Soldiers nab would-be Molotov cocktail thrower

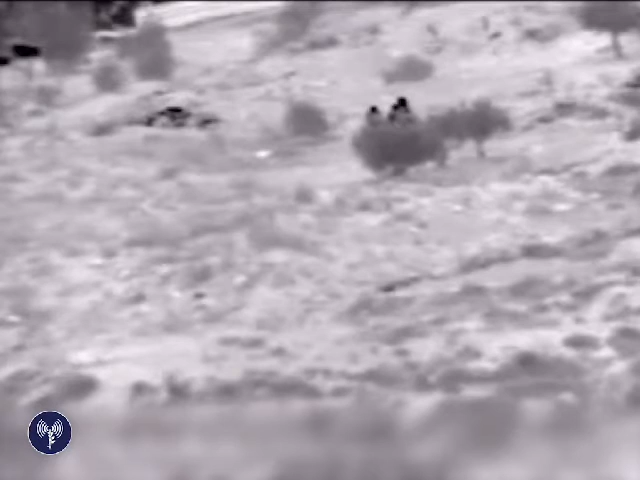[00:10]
קודקוד קיבלתי קודקוד קבל קודקוד קבל קבל המחשוב מתכופפים ככל נראה מחשומת סיטים וטבקטבים קיבלת? קודקוד קיבלתי ואנחנו קופפים נמצא על זה בפילבוקס אני מקבל אותה הזו קודקוד דרך, הוא מעקף אותם רגלית מאזור הפילבוקס קיבלת?